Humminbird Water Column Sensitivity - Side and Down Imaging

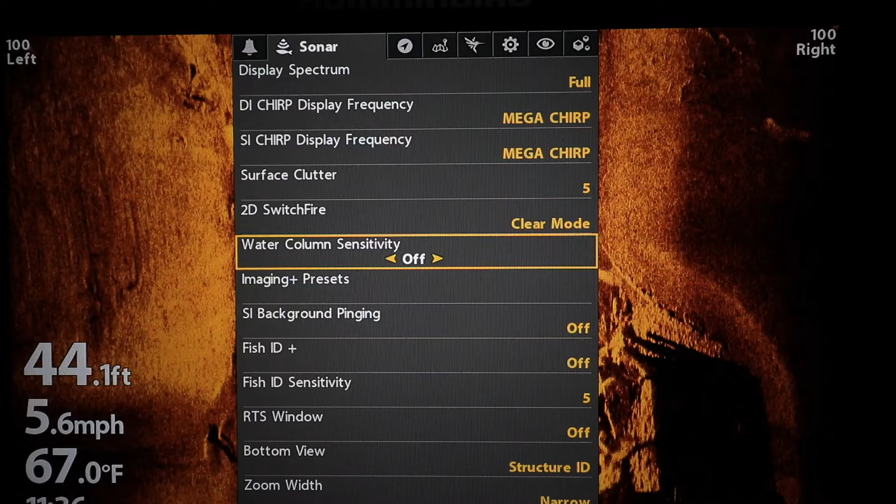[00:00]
On screen: depth 44.1 ft, water 67.0°F, speed 5.6 mph
Water column sensitivity is a new feature available on both Helix and Solix units.
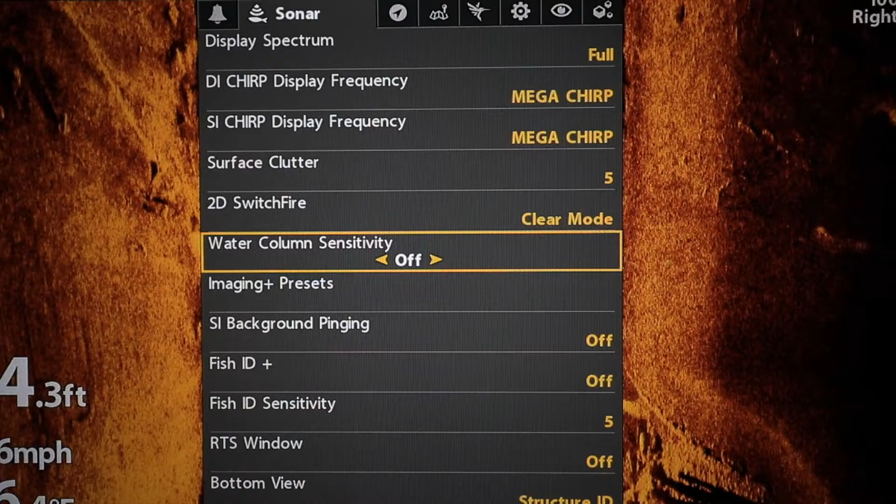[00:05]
It replaces and enhances the imaging switch fire option that
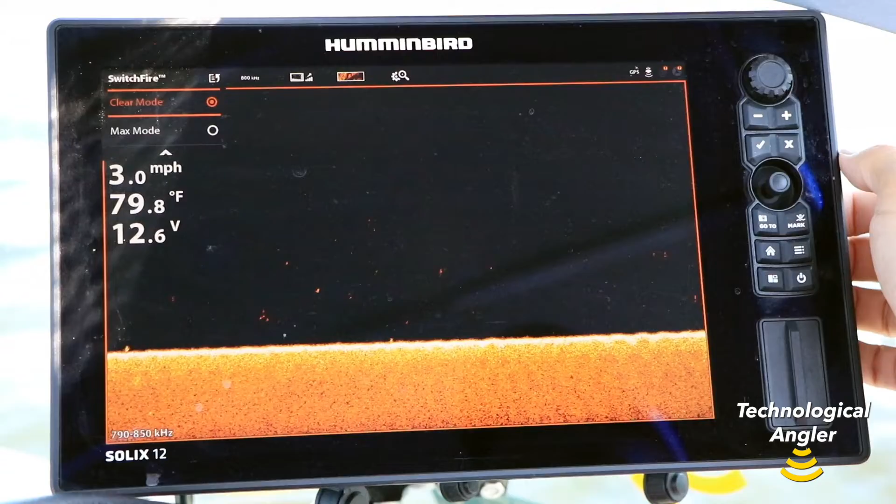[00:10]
On screen: water 79.8°F, speed 3.0 mph
you might find on older models running an earlier software build.
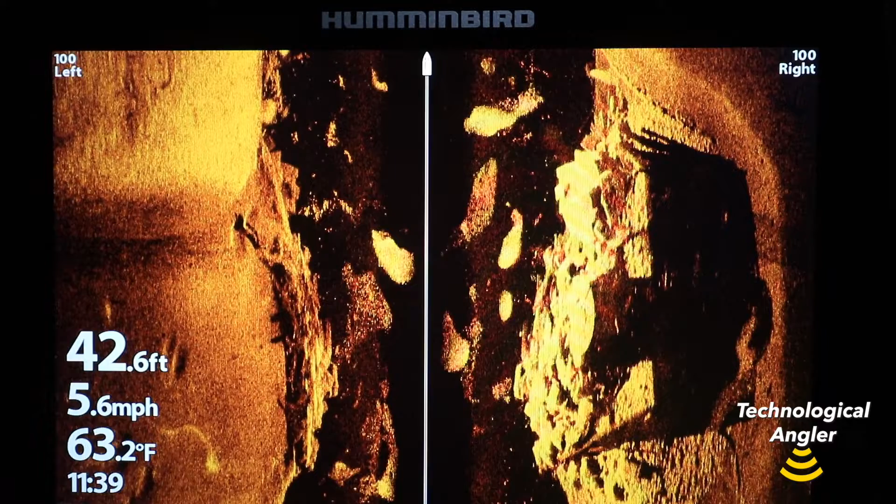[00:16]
On screen: depth 42.6 ft, water 63.2°F, speed 5.6 mph
With water column sensitivity, you can change the intensity, or the brightness,
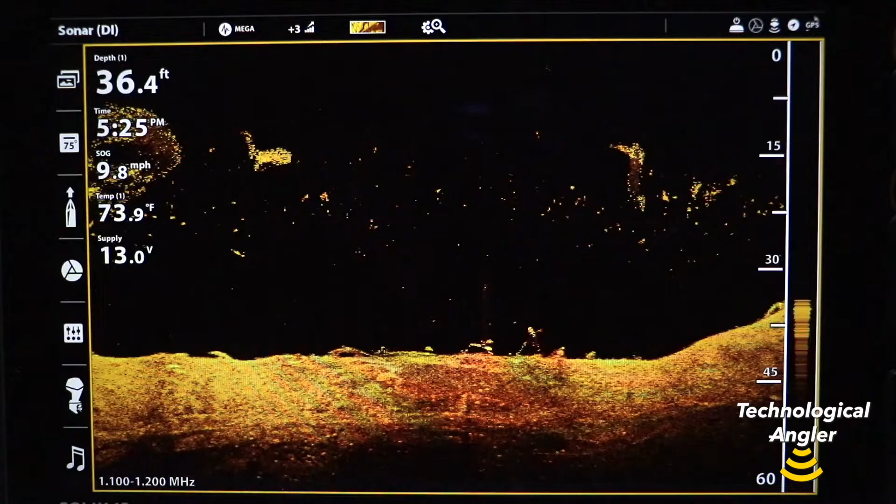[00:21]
On screen: depth 36.4 ft, water 73.9°F, speed 9.8 mph
of objects you identify in the water column in both side imaging and down imaging.
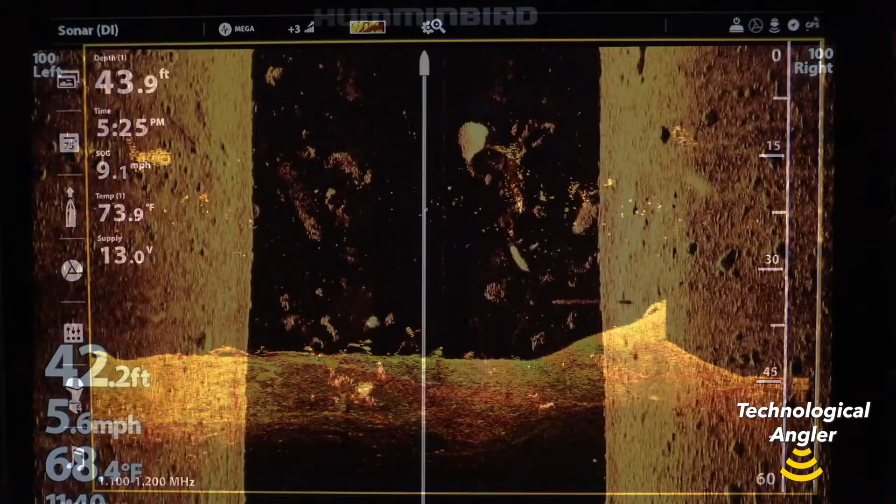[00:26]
This can be especially helpful when searching for small targets, like bait fish,
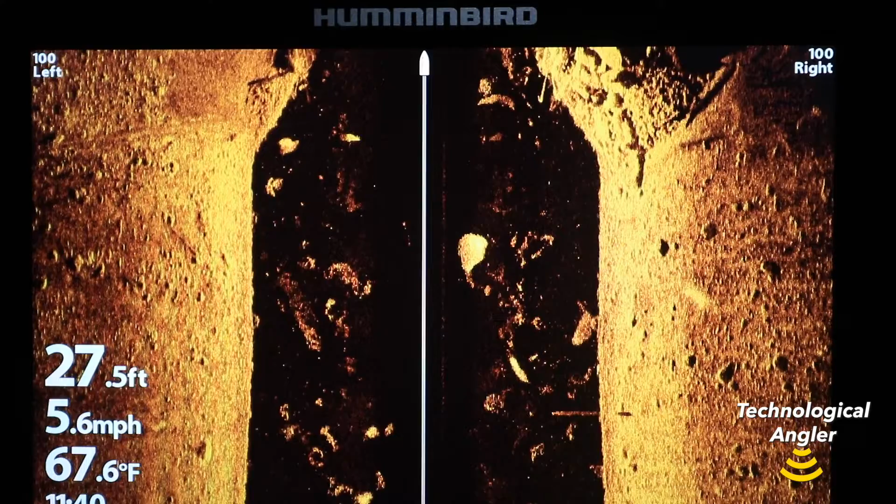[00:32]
On screen: depth 27.5 ft, water 67.6°F, speed 5.6 mph
and as a powerful tool to eliminate clutter and haze like you might find in very turbid water. Water column sensitivity offers a wide range of settings, with the default setting of off.
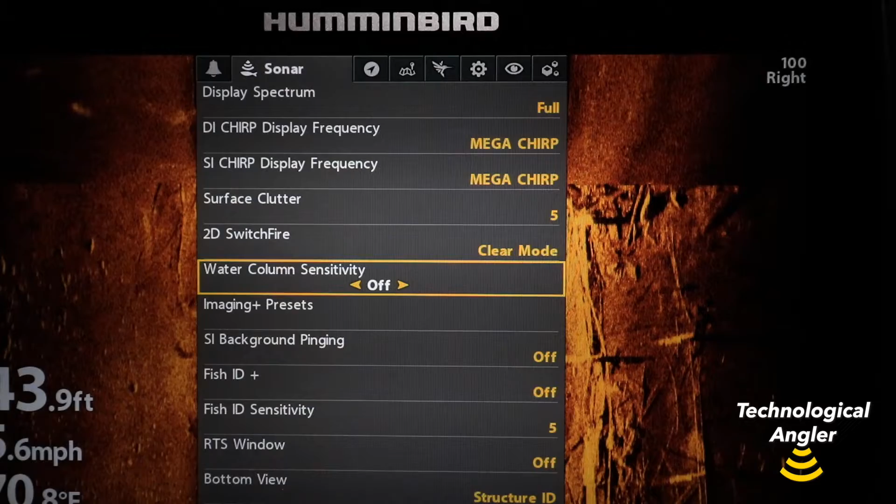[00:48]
Increase water column sensitivity to see more detail and make objects in the water column brighter,
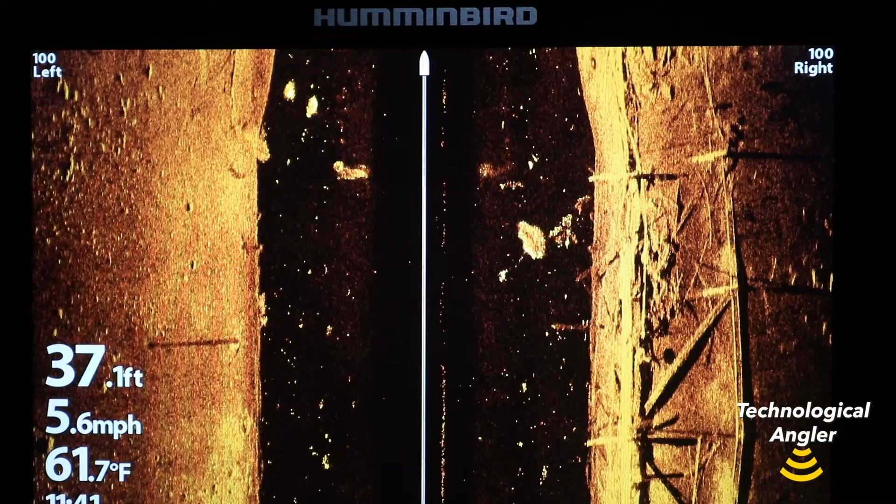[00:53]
On screen: depth 37.1 ft, water 61.7°F, speed 5.6 mph
or decrease water column sensitivity to make objects in the
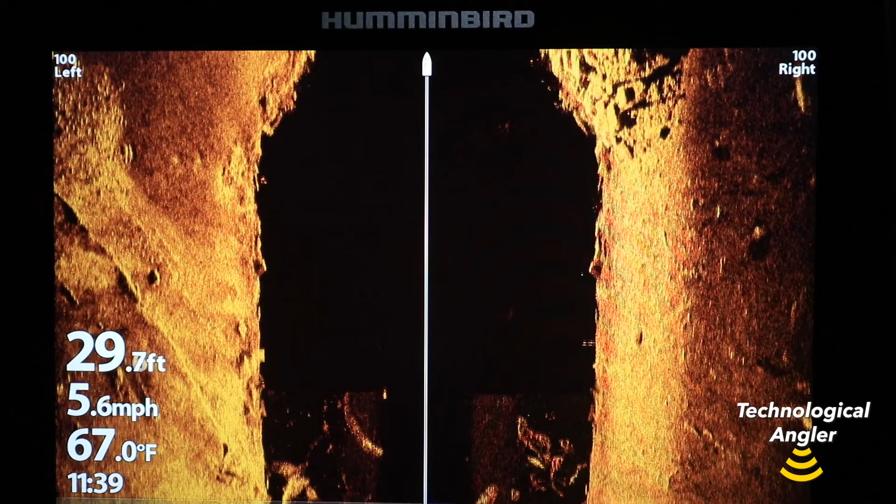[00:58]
On screen: depth 29.7 ft, water 67.0°F, speed 5.6 mph
water column dimmer and eliminate clutter and haze.
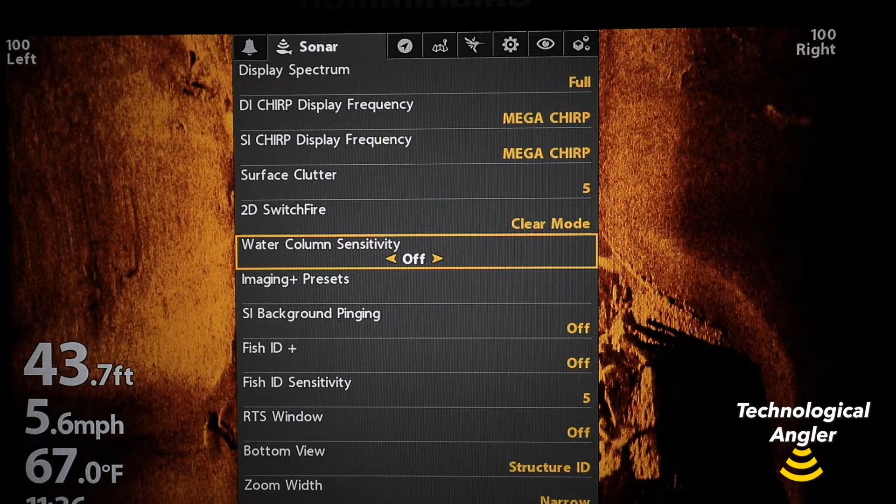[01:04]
On screen: depth 43.7 ft, water 67.0°F, speed 5.6 mph
On a Helix, you'll find water column sensitivity under the Sonar menu tab.
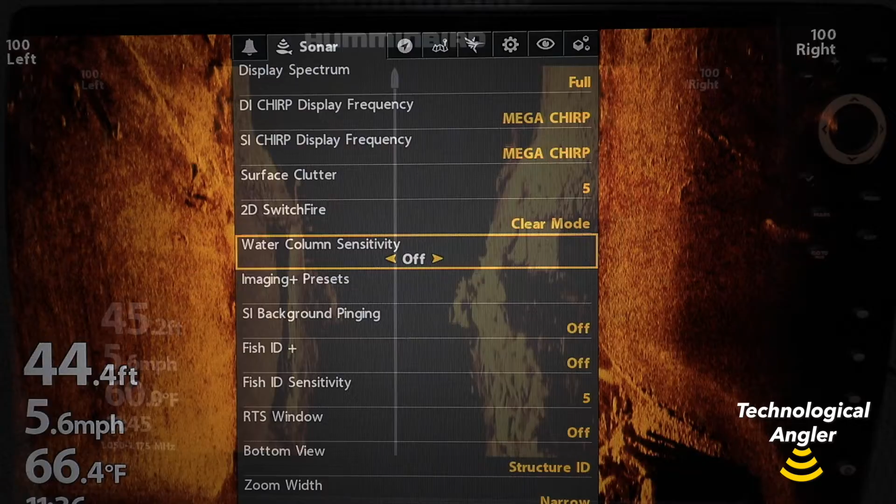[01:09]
On screen: speed 5.6 mph
Press the Menu key twice from any view, and then use the left and right arrow keys to find the Sonar menu tab.
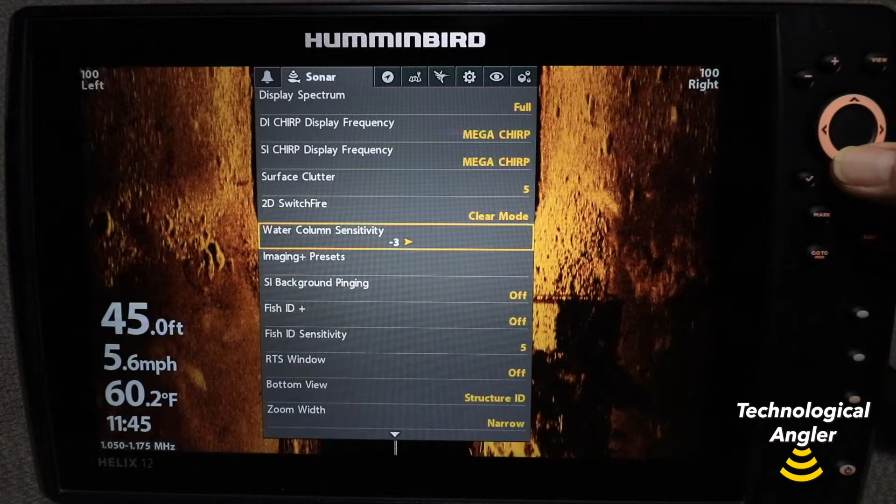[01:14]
On screen: depth 45.0 ft, water 60.2°F, speed 5.6 mph
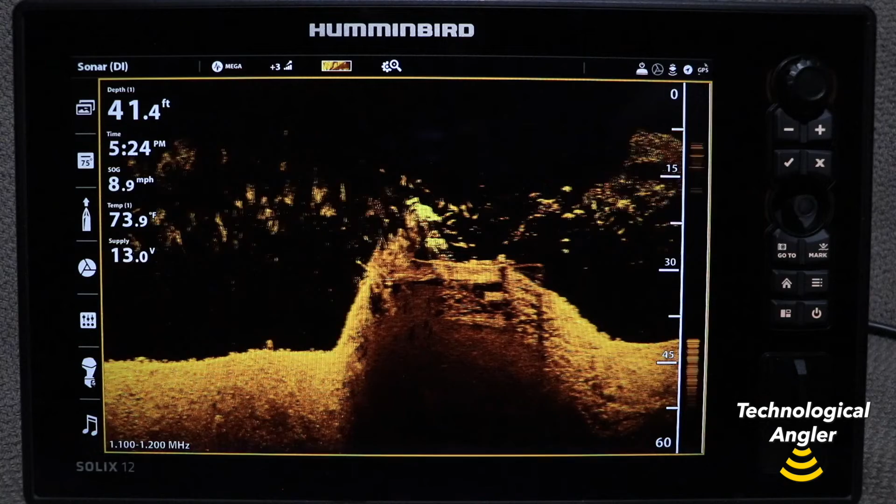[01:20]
On screen: depth 41.4 ft, water 73.9°F, speed 8.9 mph
On a Solix, you'll find water column sensitivity as part of the express menus for both side imaging and down imaging. Press the Menu key once on those views to access their express menus.